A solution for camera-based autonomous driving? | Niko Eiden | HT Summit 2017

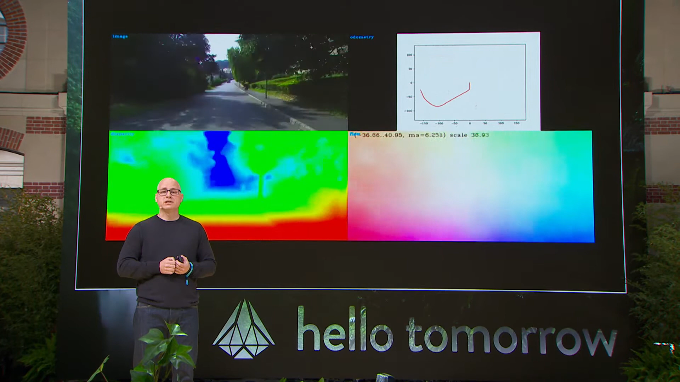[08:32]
And then we are starting to calculate the visual autometry, which basically means the track of the car. So we have now a perfect understanding of what's around,